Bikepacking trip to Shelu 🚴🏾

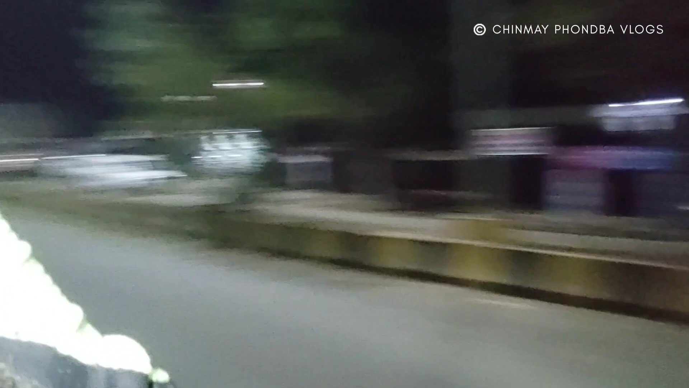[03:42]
कुत्रे नुसते सगळीकडे पाठी लागणार आहेत। अंबरनाथच्या पुढे आलो आता आपण, अजून 20 किलोमीटर बाकी आहे। छोटासा ब्रेक घेतलाय, सगळे सोबत येतील म्हणून।
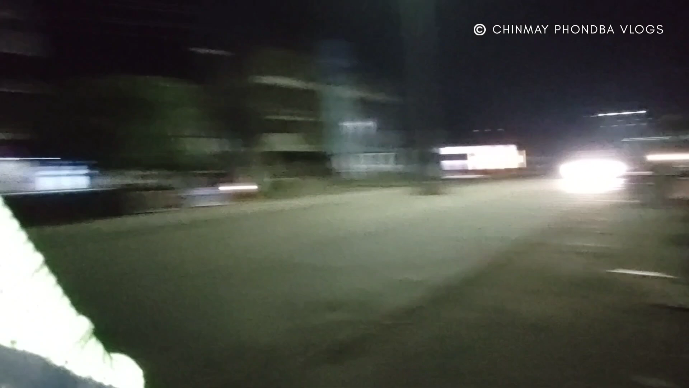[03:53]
ते बा तिथे अर्धे राहते, पुढे एक थांबलाय,